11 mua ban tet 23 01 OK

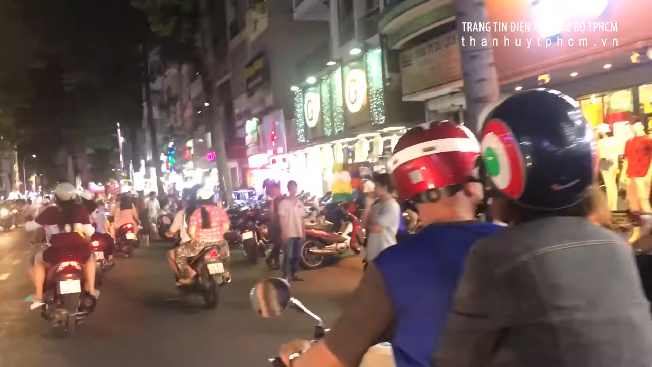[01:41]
đã bị người dân kiếm dùng bày bán hàng hóa la liệt khắp vỉa hè Lòng đường,